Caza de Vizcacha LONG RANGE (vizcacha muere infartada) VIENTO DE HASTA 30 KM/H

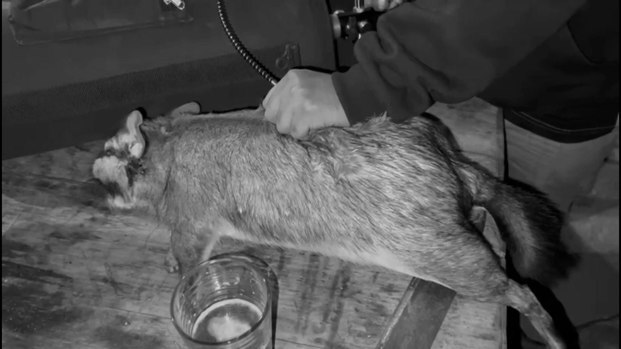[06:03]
Un poquito más. Ahí está. Listo, un Zeppelin. Nadie se tira y chao.